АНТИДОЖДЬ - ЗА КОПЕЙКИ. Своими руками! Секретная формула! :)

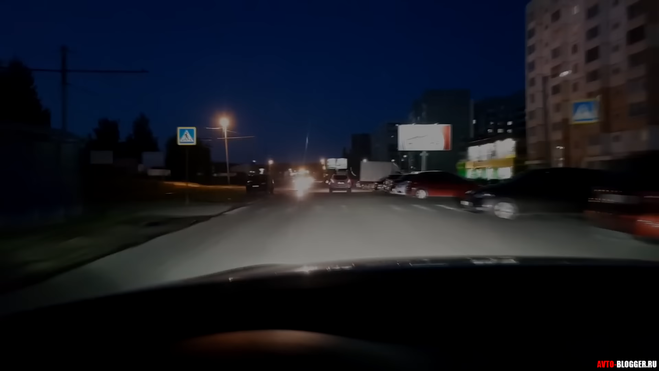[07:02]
и насчет разводов каких-то ночью ну вот смотрите дождь у нас закончился подсохло все уже но смотреть встречные машины идут вот брызгую смотрите никаких разводов не остается на лбовом стекле все прекрасно вон идут сейчас еще машины вот от фонарей даже можете видеть никаких ореолов от этого силикона не остается абсолютно вот такие